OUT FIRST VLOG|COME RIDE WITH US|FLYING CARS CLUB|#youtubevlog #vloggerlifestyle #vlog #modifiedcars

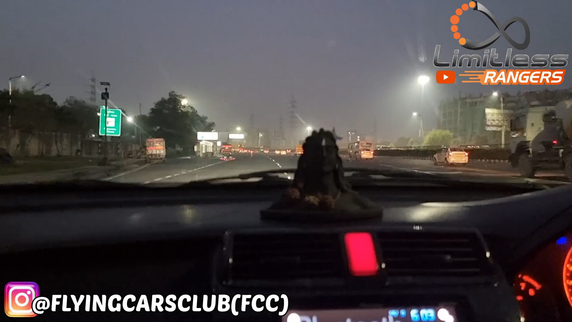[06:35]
So ye ride hai Flying Cars Club ki.
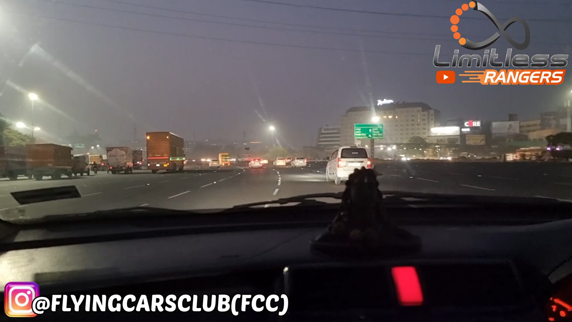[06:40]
Hum log pahunch gaye hain ambient small, I think subah ke almost 6 baj gaye hain. I don't know, kuch cars to lined up hame lag rahi hain yahan pe. Let's go and see. And hum trucks ke beech mein kyun aa gaye hain?